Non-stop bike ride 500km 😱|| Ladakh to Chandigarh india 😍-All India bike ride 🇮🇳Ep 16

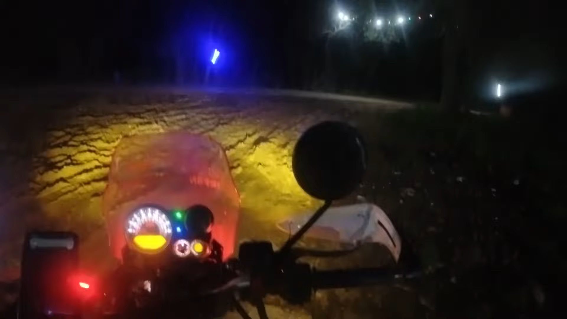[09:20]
چلو یہاں پہ نہیں مل رہے ہمیں راشمہ چول خانے کا تو فائنلی دوستو ابھی جب چینڈگرڈ پورچ چکا ہوں یہاں پہ دیکھ سکتے
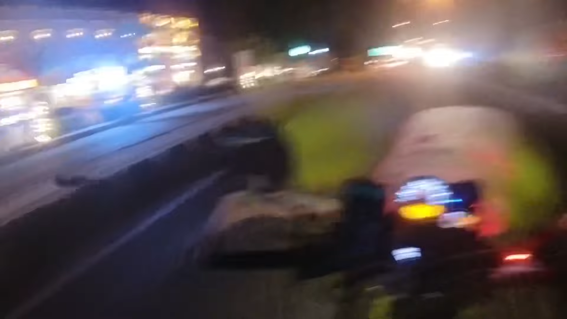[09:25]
ہو یہاں سے چینڈگرڈ کا مارکٹ سٹارٹ ہوتا ہے تو برابر چھ گھنٹے لگے پانچ سولہ کلومیٹر ابھی اور ہمیں جانا ہمیں جانا ہے
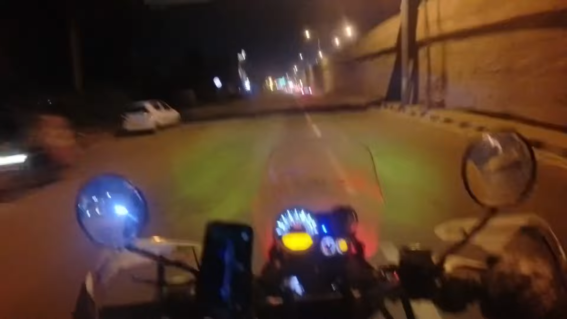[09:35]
نیا گاؤں تو باقی کیسا لگا ویڈیو چینڈگرڈ بلکل ہائی فائی سیٹی ہے بڑے بڑے پلوٹس چلو ستے جانا ہمیں اور دس میٹ کے بعد روم میں پہنچ جائیں گی دس میٹ کے بعد پانچ سو کلومیٹر چلانے کے بعد
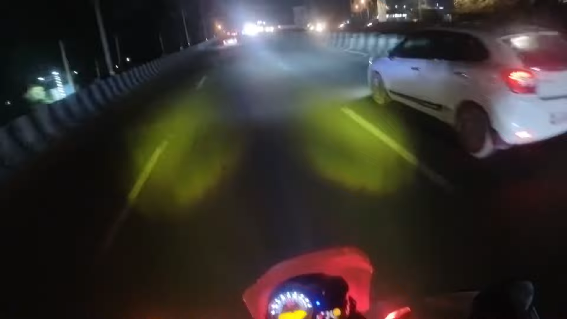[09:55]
جو سکون ڈیسٹینیشن میں پہنچنے کے بعد ملتا ہے نا وہ الگ ہی لے والک
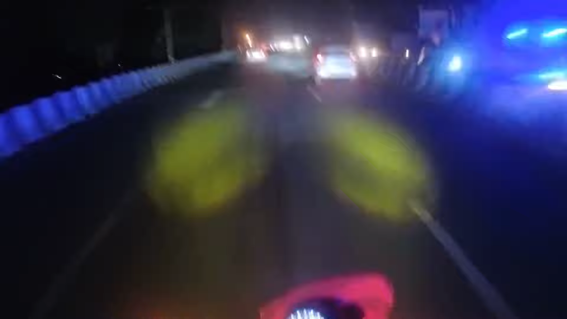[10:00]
ہوتا ہے ابھی پورا چینڈگرڈ سٹی میں ٹوٹ کے چلا رہا ہوں اتنا فیر آ رہا ہے بجھے
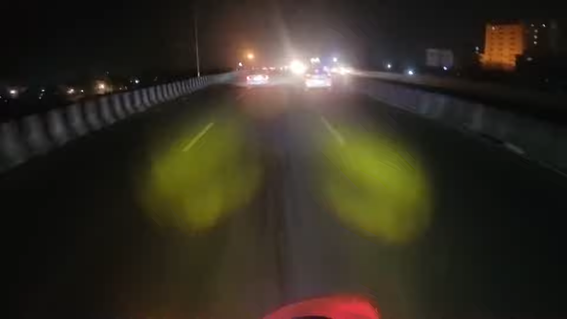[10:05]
سکون ملیا قسم سے چینڈگرڈ سٹی میں پہنچنے کے بعد تو فائنلی اپنی ڈیسٹینیشن میں پہنچ
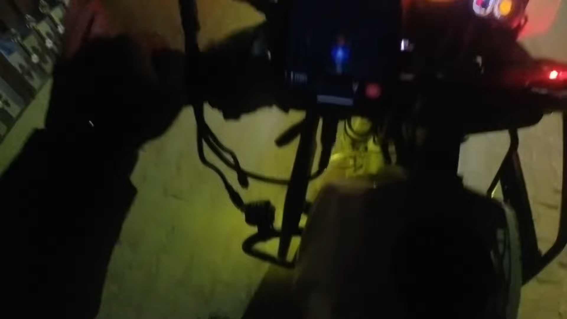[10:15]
گئے دوستو یہاں پہ دیکھ سکتے ہو بائک کہاں رکھیں اب
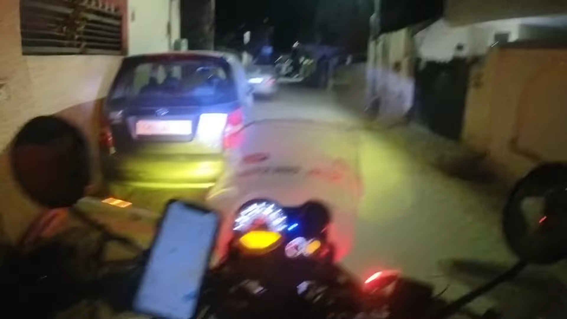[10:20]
نیا گاؤں میں پہنچ گیا ہوں بھی میں نیا گاؤں تو یہاں پہ رکھیں گے بائک